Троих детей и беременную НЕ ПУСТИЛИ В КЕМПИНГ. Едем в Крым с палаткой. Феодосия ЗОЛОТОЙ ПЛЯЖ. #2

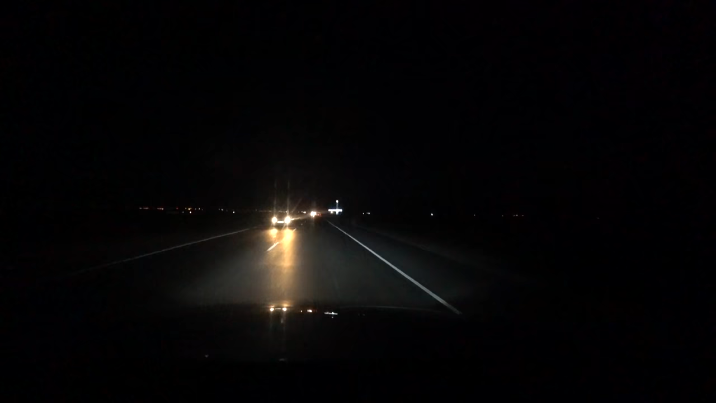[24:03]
Так, смотрите, мы добрались до Евпатории, здесь такая красивая стела, Евпатория
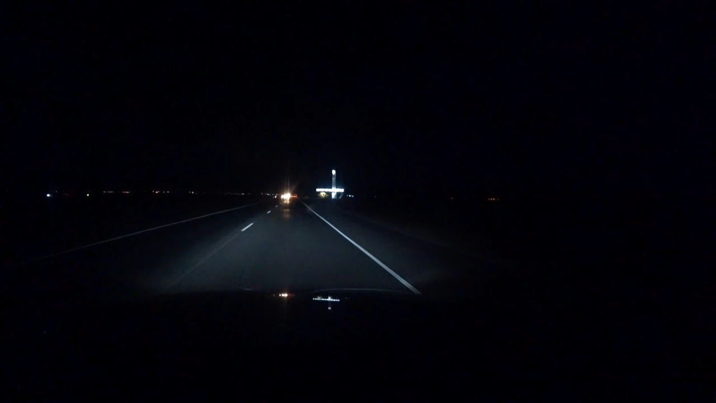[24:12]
2500, не знаю, что такое 20, а, наверное, 2500 лет, наверное, так.
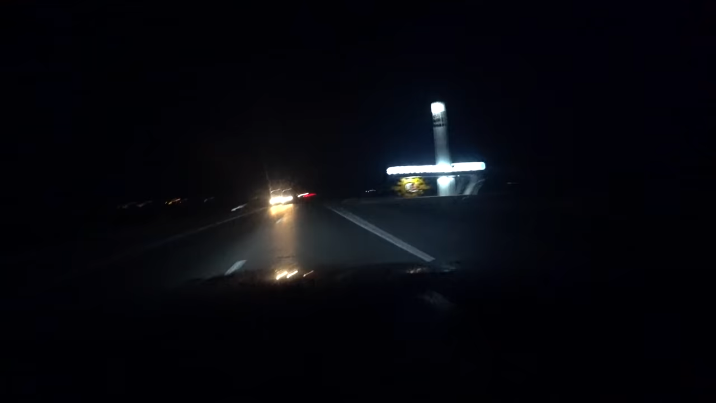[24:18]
А вот здесь вот, слева, есть кемпингисты.